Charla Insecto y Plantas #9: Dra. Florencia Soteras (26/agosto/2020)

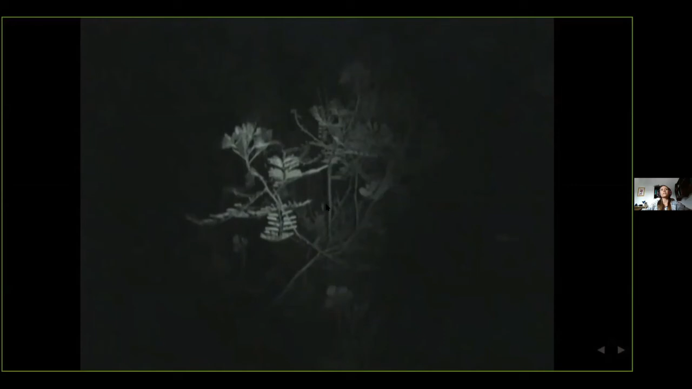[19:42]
en general el esfíngido se acerca a la flor con un vuelo zigzaiante localiza y bueno ahí se ve que bebe el néctar y al beber mueve las piezas fértiles después acá vuelve a visitar muy probablemente sea el mismo y toca de nuevo las piezas fértiles mientras bebe el néctar.